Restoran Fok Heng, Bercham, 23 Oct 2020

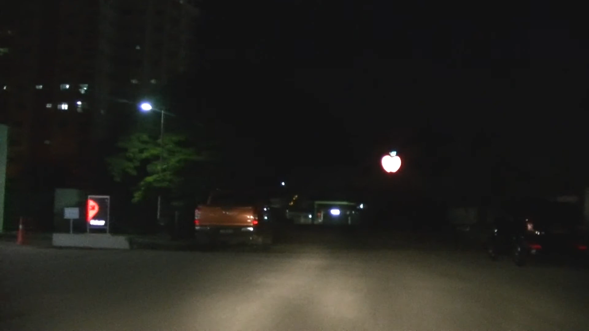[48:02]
So no entry also. I have to turn back. Turn into this.